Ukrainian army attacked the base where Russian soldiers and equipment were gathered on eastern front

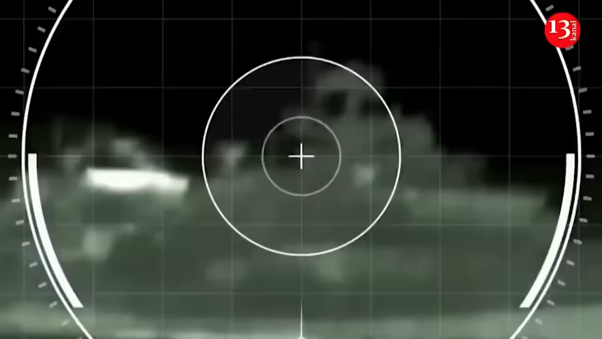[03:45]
used by Defense Intelligence of Ukraine's Group 13
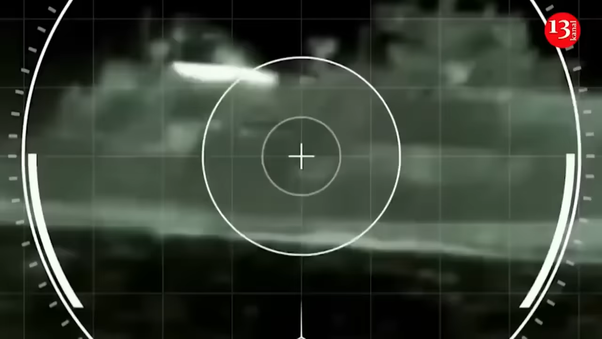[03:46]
Special Forces unit to destroy a Russian speedboat in the Black Sea on the 6th of May,
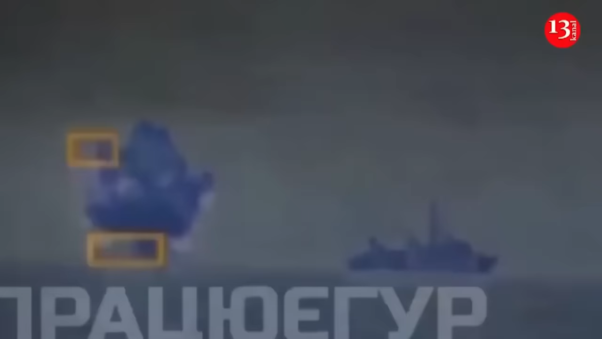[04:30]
The R-73 is indeed a short-range air-to-air
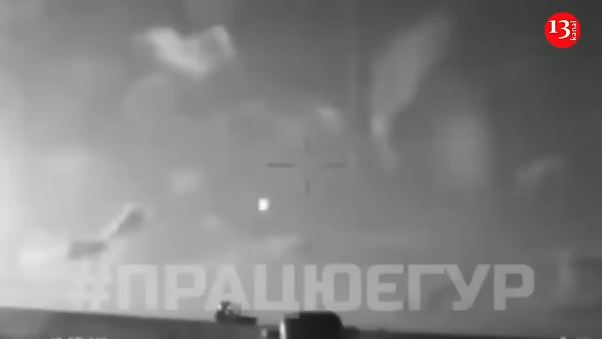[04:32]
missile that can also be launched from ground-based systems. It does not require radar or other systems for guidance, since it is equipped with its own infrared homing seeker head.
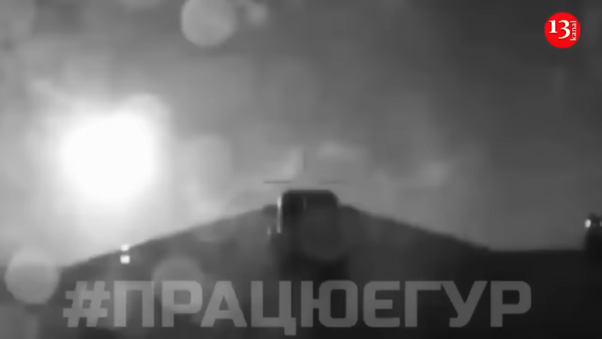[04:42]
The launch system typically features guides for two missiles.